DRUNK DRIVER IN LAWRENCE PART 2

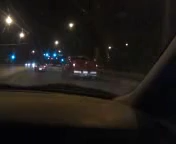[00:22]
This thing is drunk as shit. Look at him. I think we passed our turn, but yeah. We're still going. I got all this on tape.